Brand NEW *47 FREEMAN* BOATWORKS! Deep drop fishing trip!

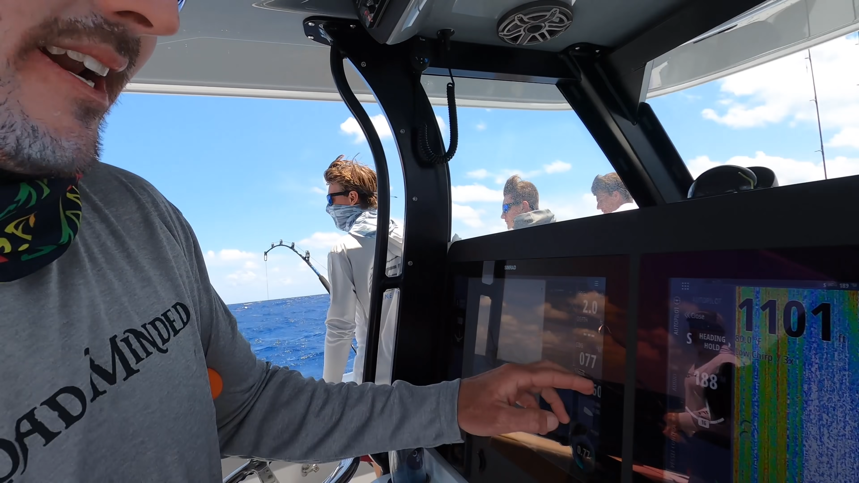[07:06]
Oh my god. Mark and I spot out here 1100 feet. Right in there.